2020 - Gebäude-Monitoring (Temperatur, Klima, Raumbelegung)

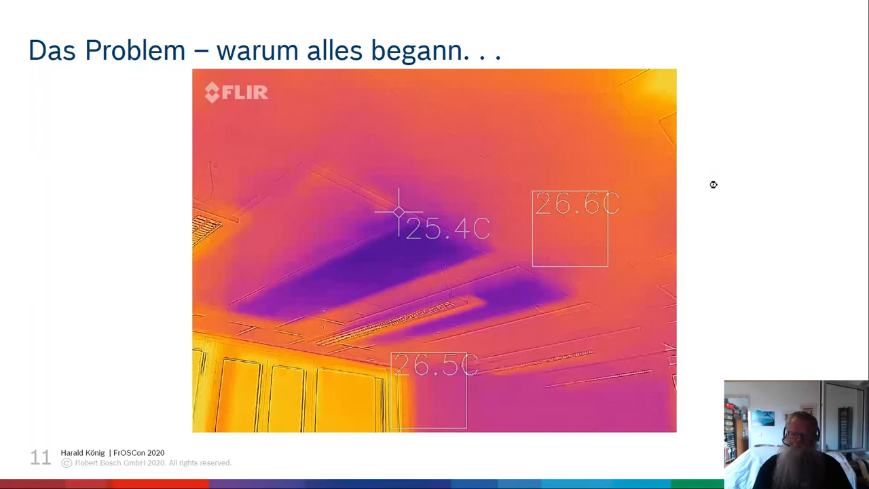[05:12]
On screen: spot 25.4°C
Dann sind zwei mal blau und da hinten sind wieder welche, die sind genauso gelb wie die Decke. Da kühlt nichts, außer den zwei von insgesamt sechs oder sieben. Also nach links kommen wir noch mehr von den Dinger. Da kühlt gerade ganz wenig. Und das ist unser Problem. Also wie gesagt, wir sind im Gebäude. Die ersten Jahre hat es super toll getan.